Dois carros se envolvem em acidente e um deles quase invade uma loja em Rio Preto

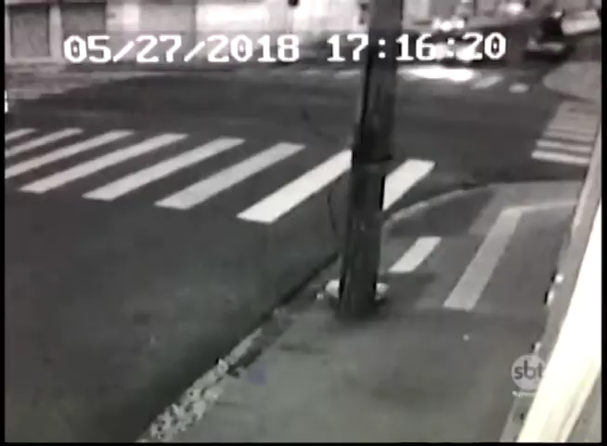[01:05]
O circuito de segurança da loja registrou no último domingo outro acidente também envolvendo dois veículos.